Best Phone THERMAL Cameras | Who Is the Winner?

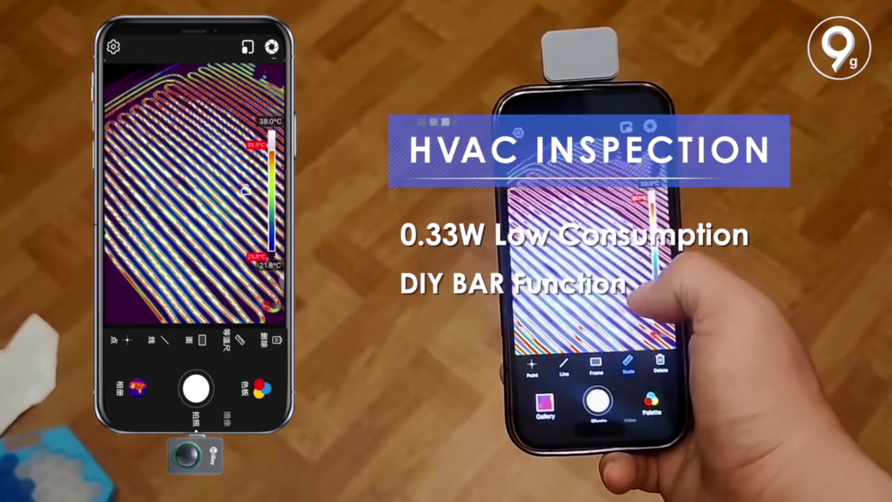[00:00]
On screen: scale top 38.0°C, scale bottom 21.8°C
In this video, we're reviewing the top five best phone thermal cameras that offer high-resolution imaging,
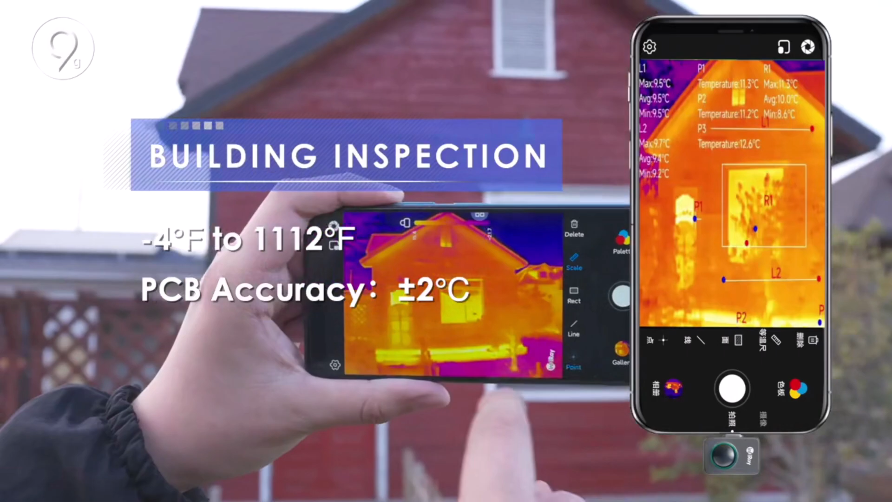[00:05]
accurate temperature detection, and seamless mobile connectivity.
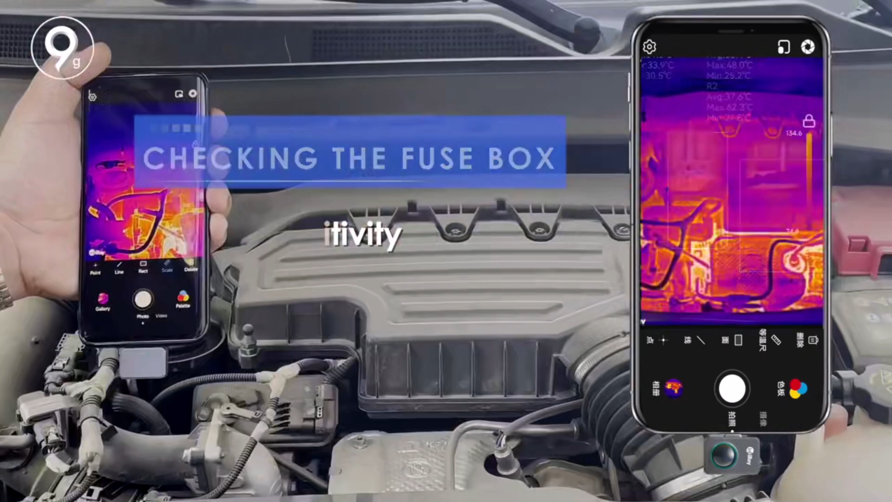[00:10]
Whether for home inspections, outdoor adventures, or professional use, these thermal cameras help you see the unseen.
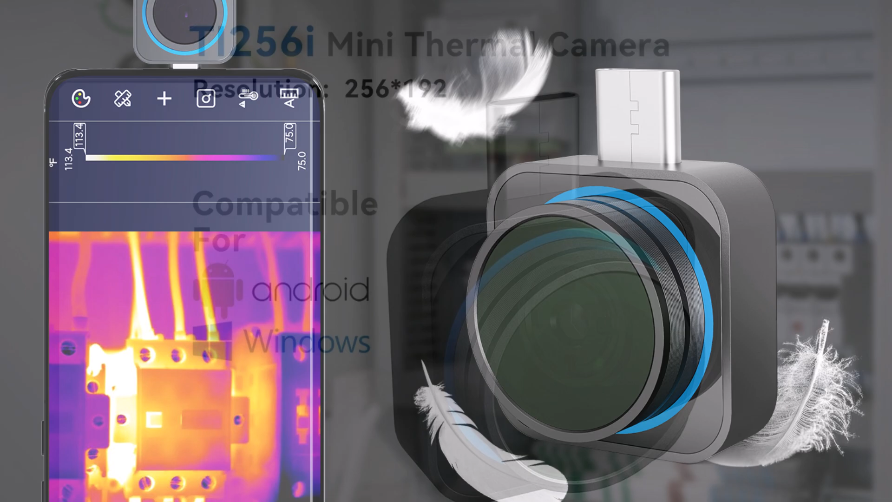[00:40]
it delivers clear thermal images, allowing you to detect overheating components, faulty circuits, and hidden issues with ease.
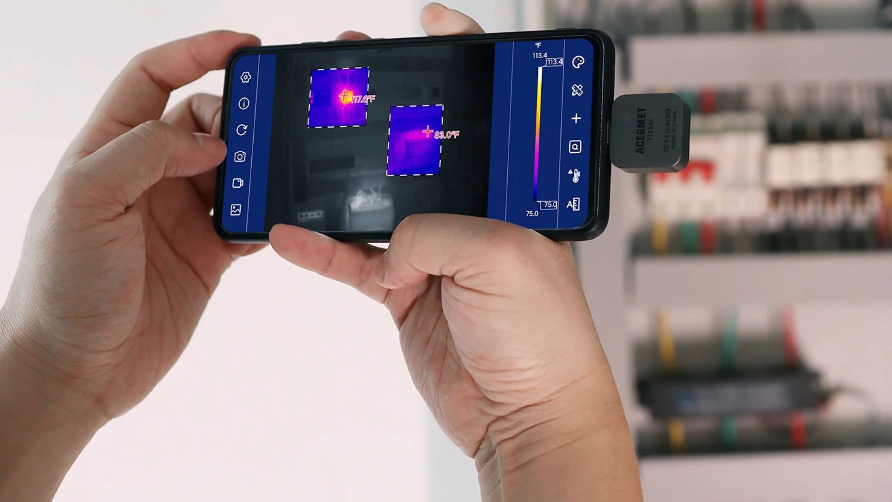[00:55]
On screen: scale top 113.4°F, scale bottom 75.0°F
It connects effortlessly to compatible devices, providing real-time thermal analysis without needing an external power source.
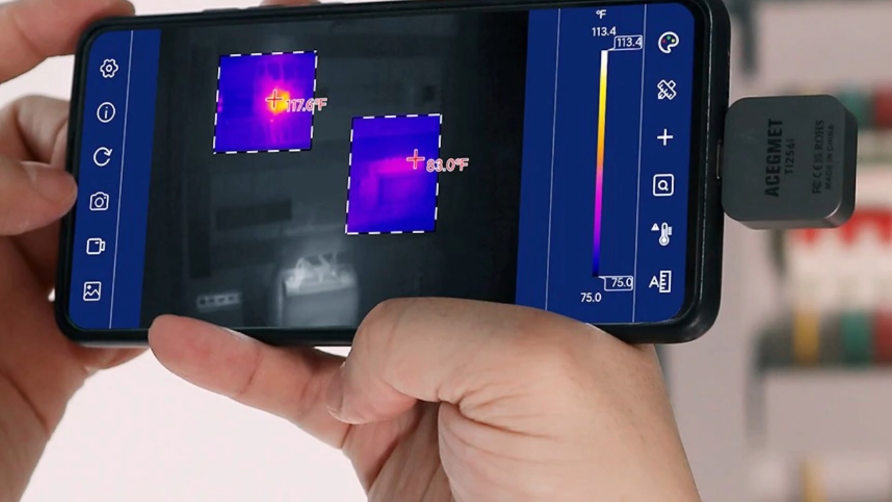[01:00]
On screen: scale top 113.4°F, scale bottom 75.0°F
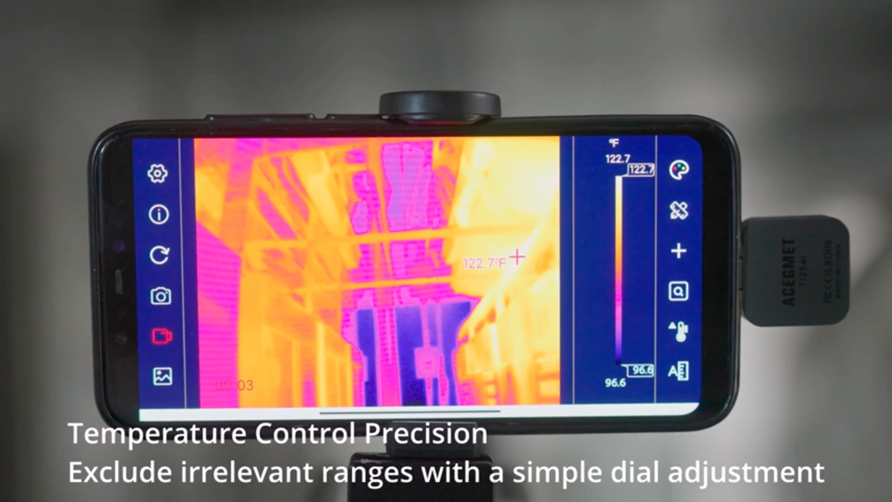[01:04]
On screen: spot 122.7°F, scale top 122.7°F, scale bottom 96.6°F
Whether you're diagnosing electronic boards, checking heating systems, or troubleshooting devices, this thermal camera module offers professional-grade accuracy.
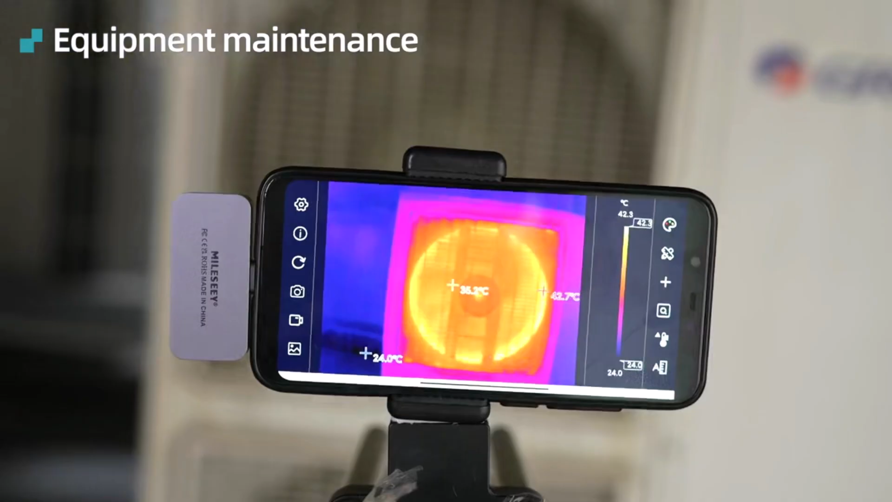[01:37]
On screen: min 24.0°C, scale bottom 24.0°C
With a 256x192 resolution and a 25 Hz frame rate, it delivers detailed thermal images for various applications, including PCB circuit repair, electrical inspections, and home diagnostics.
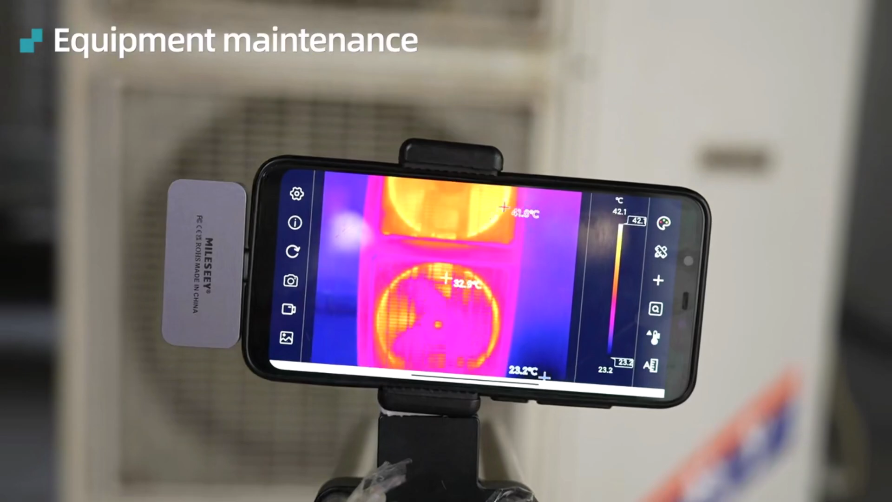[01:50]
The plug-and-play Android compatibility makes it incredibly user-friendly,
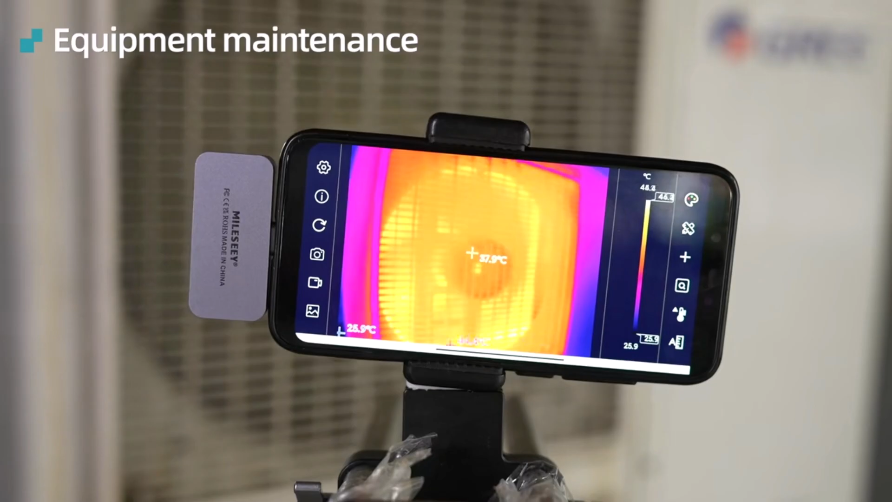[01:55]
allowing you to capture and analyze thermal images in real-time.
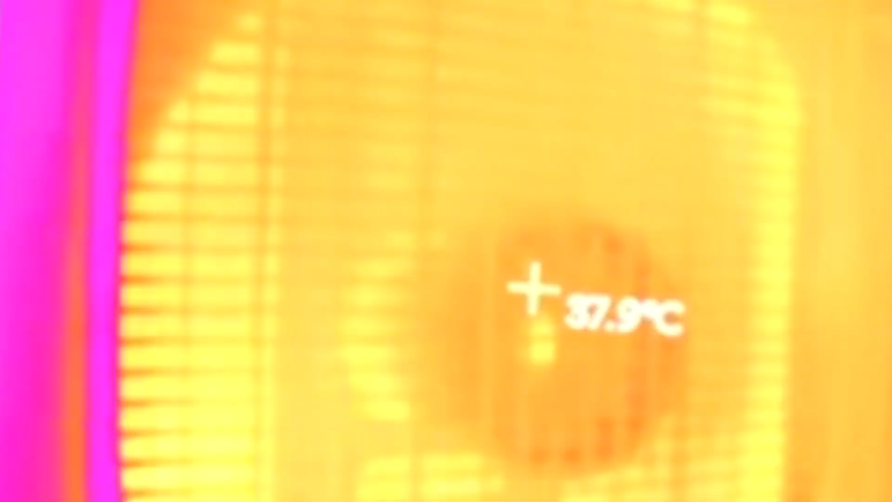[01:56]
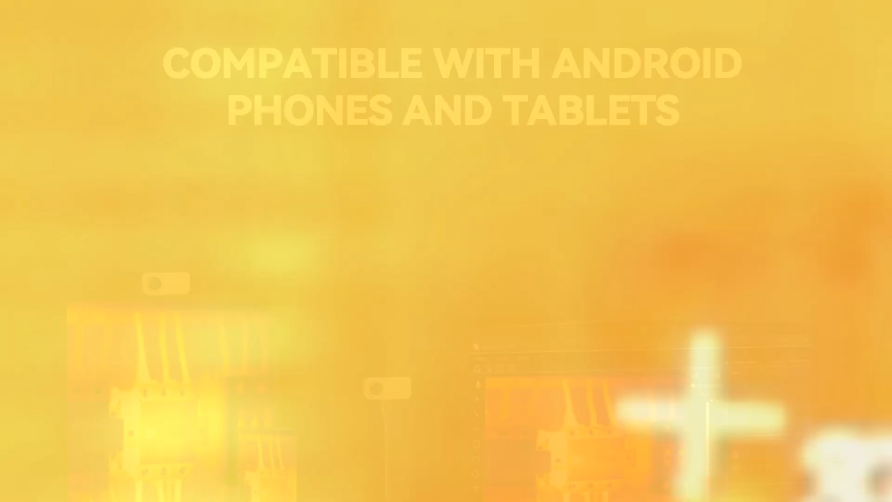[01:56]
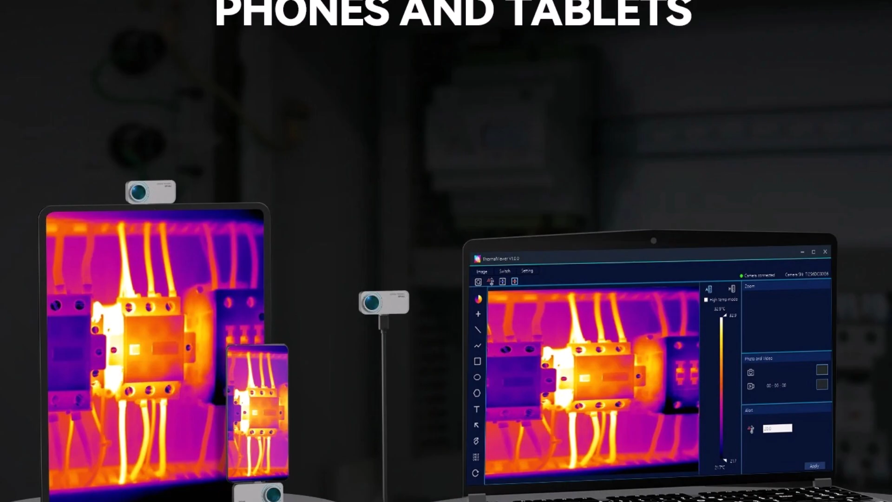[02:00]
Its compact, embedded design makes it portable and easy to use on the go.